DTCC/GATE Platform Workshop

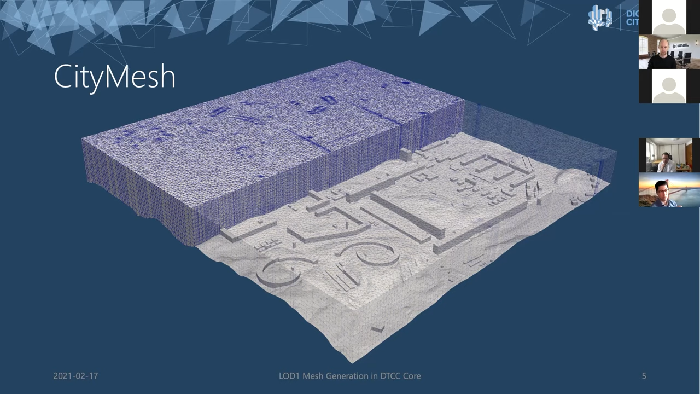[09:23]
for simulating air quality, or maybe do an electromagnetic simulation. So this is the basis that we need to make simulations. Then we also generate something called city surface. So that's a 2D or it's a 3D mesh, but it's a two-dimensional surface. And this is everything. This is a mesh of triangles.
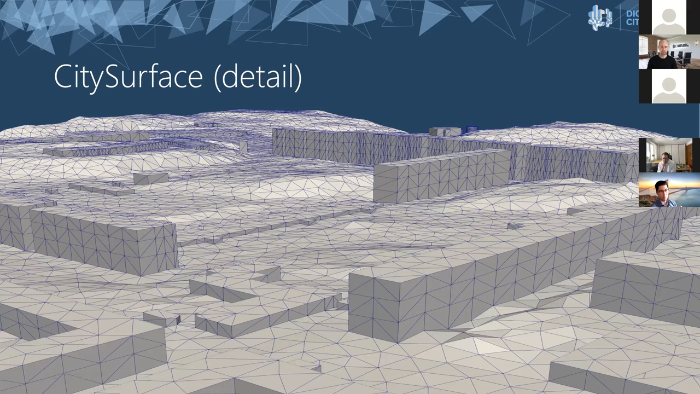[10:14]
So it's a high-quality mesh that can be used not only for visualization, but in particular for simulation, where this is very important that you have a boundary-conforming mesh. So it's a finite element mesh, but it can also be used for finite volume simulations, any other simulations. And this can then be fed into RA5, as we talked about. We also generate something called a ground surface.
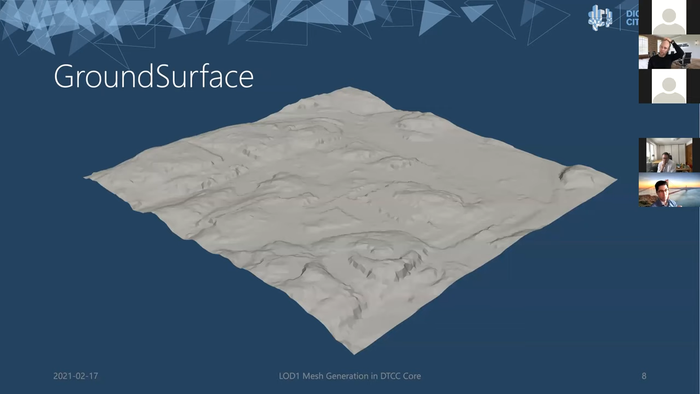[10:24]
That's just a mesh of the ground. We have a single mesh of all the buildings.
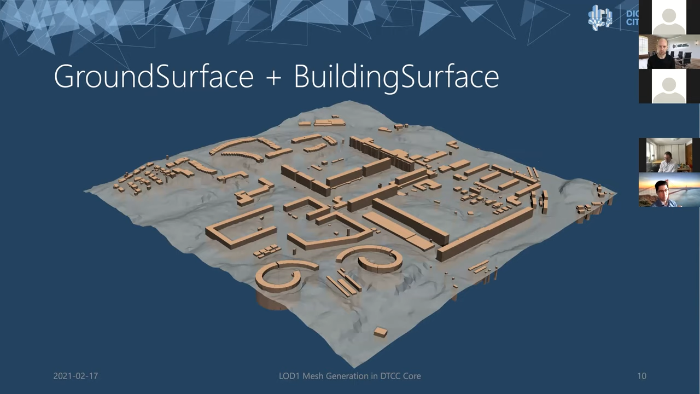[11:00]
This is much cheaper to generate than this boundary-conforming mesh that we have here. So we get that as a byproduct. We also generate a digital terrain map. That's a height map, a function of x, y to z, which is on the height of the area, excluding the buildings and other structures.
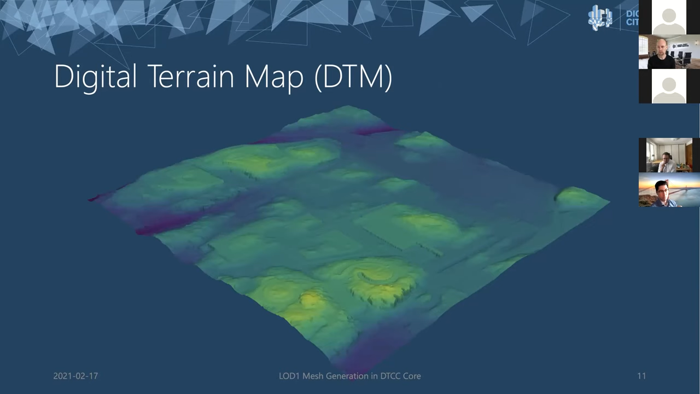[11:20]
And then we have a digital surface map, which has everything on it, like its trees, its buildings, bridges, all of that.
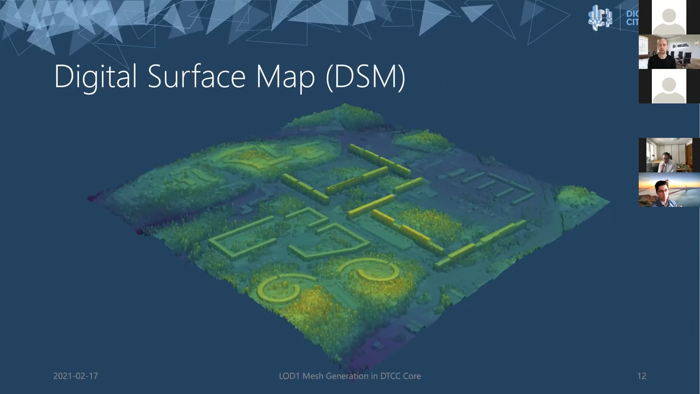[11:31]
And it's something we can tweak by selecting certain classes of points that come from the point cloud. So this is also a byproduct of this mesh generation process.